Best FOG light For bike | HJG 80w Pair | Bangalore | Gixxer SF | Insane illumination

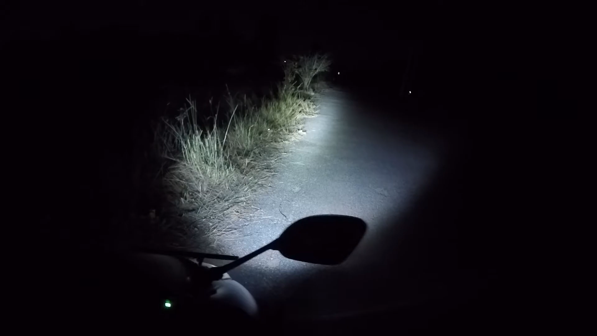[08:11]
this is how it actually looks like, let me show you, it's actually very powerful,
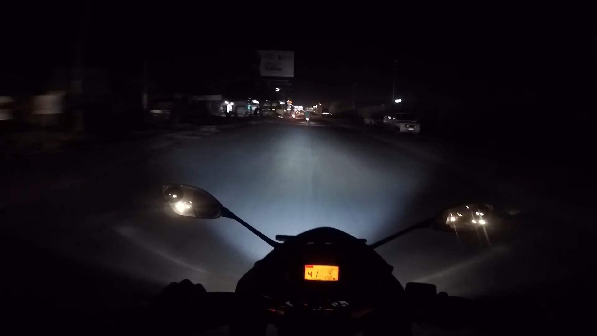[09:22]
this is how the light actually looks like, even on the lighted up areas,
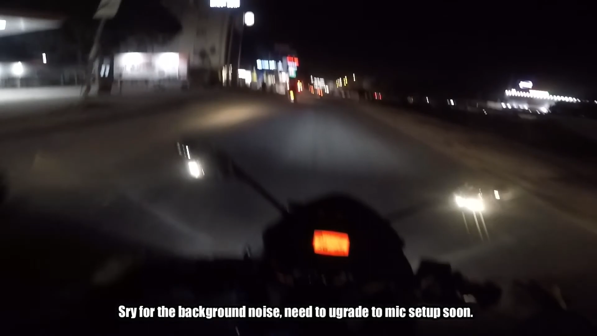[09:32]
I'm worried about the oncoming traffic, let's switch it on only when,